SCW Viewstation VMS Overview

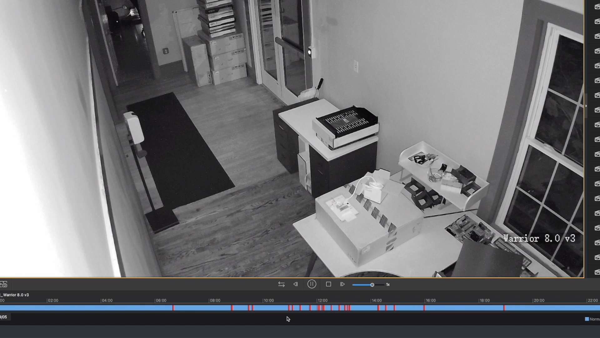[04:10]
This particular camera is set to record 24-7, which is the blue, and also indicate where motion was detected, which is the red. This timeline is showing 24 hours of footage. We can narrow that time frame down by clicking the button over here to make it smaller and smaller increments. This can be really helpful to navigate to a specific time period.